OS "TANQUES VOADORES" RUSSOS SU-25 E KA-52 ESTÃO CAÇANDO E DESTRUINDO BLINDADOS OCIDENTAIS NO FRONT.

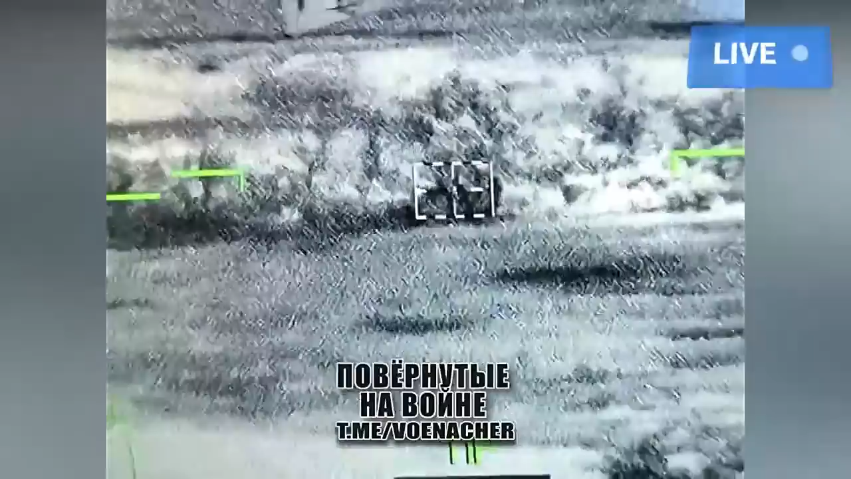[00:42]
caçando e destruindo blindados ocidentais nas linhas de frente,
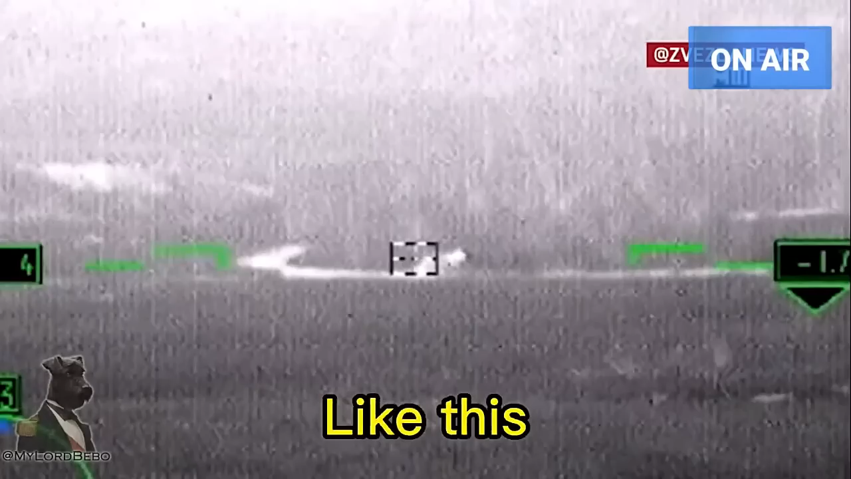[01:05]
O K-52 Aligator está equipado com um conjunto de radar aprimorado e maiores capacidades de armamento.